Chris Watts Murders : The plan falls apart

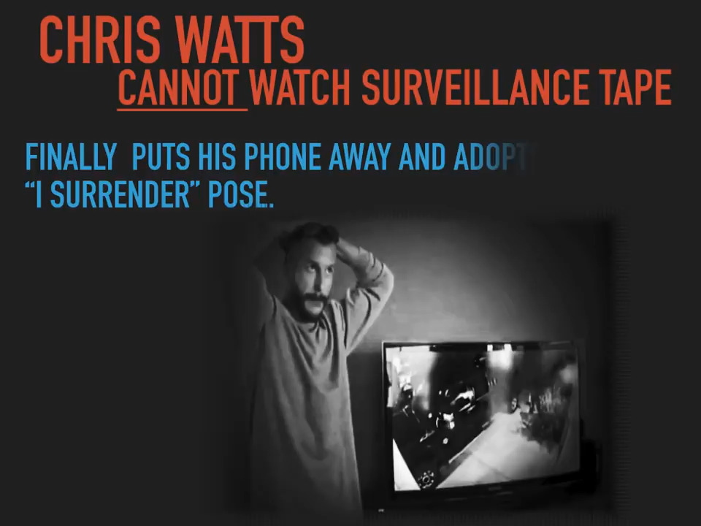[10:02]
first time that you see on the footage and he puts his hands up onto his head as if honestly it looks like he's surrendering, it looks like it's an I surrender move, so whatever is going on in his head at that moment, his body language is telling us that it was, he's almost ready to give up right there and then, so no wonder they got him to confess a few days later so easily because to me this was his I surrender